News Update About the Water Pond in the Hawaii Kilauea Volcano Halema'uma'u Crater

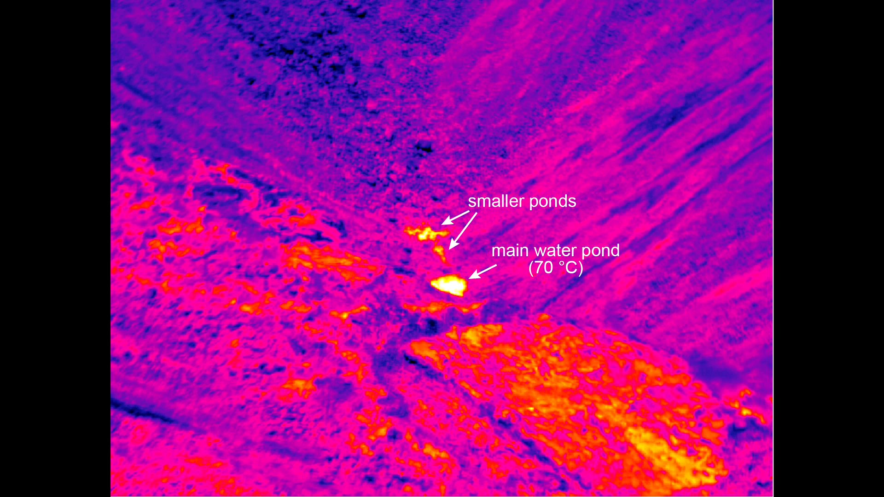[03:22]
The device was able to determine that the temperature of the pond was roughly 158 degrees Fahrenheit or 70 degrees Celsius. So the answer to the question is apparently, yes, the water is hot.